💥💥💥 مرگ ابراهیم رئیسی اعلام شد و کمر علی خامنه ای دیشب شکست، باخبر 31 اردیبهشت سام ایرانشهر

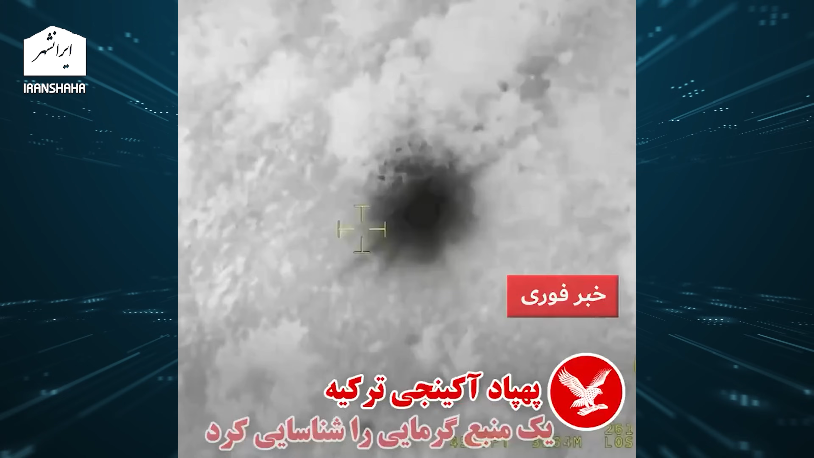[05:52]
سیاسیشون که رئیس جمهورشون باشه به اصطلاح اونجا کشته شده احتمالا برن این رو پیدا بکنن ترکیه پهباد فرستاده که دوربینه دید در شب